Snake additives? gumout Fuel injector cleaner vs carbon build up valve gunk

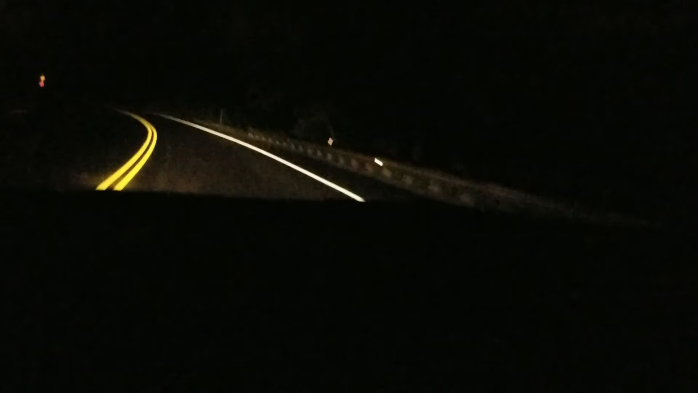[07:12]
So, as you can see, as you can see, it's dark outside. And, that's why I'm doing the test, obviously. Because, there's no cars out. Like I said before. So, I mean, you'll see one here and there every now and then. But, usually, it won't be a problem. So, we're good to go. And, as far as the additive goes, I'm going to use the additive the exact same. I'm going to use it the same as the instructions say.